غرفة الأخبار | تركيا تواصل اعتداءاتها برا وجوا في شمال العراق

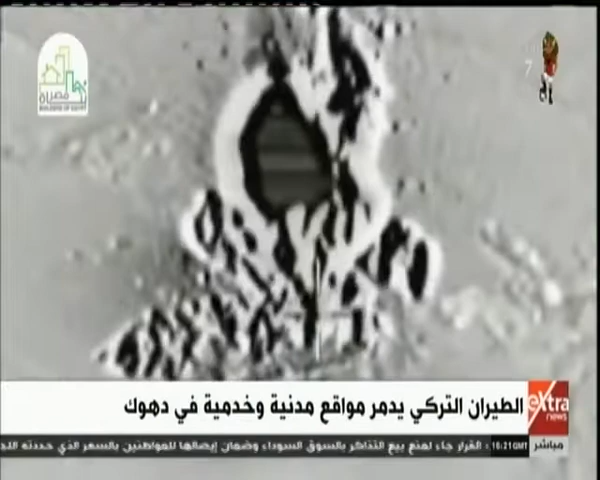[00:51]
محطة للوقود وقطع طريق رئيسي بين البلدة ومركز مدينة دهوك